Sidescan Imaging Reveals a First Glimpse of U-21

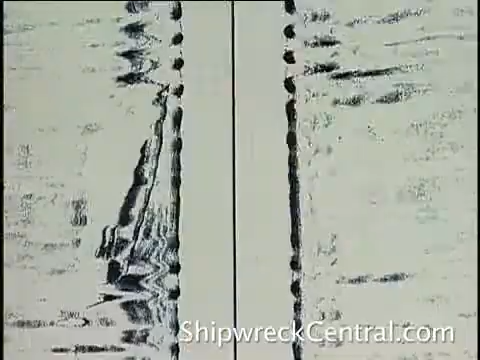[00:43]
Well, the ship's a little fast at 4.6 knots, so we'll have to alter the geometry of the screen to map mode like that. That's more what it would really look like? That's corrected now the speed of the ship, the size of the screen, but you can see what it's done to the image,
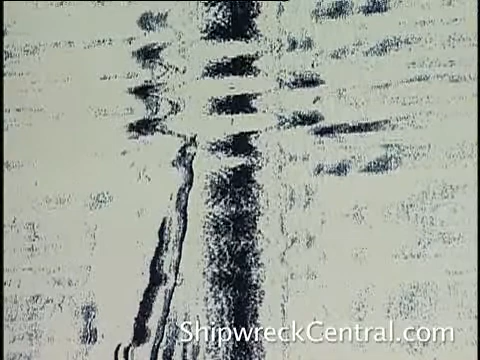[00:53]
it's brought into considerably in size. Right, and it's got the right shape, there's no superstructure that I can see. It's definitely the right ship, that's for sure.
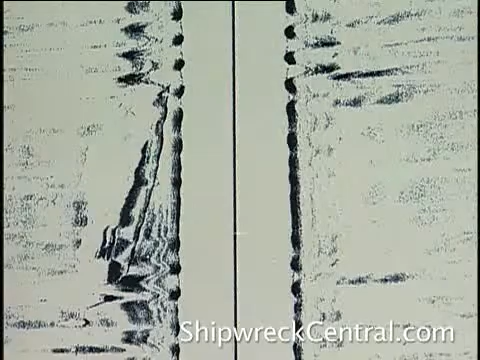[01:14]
That's a little big. I've got 80 odd meters. Yeah. So it's always difficult to define which is the end of the target. Yeah, depending on where you start to measure an end.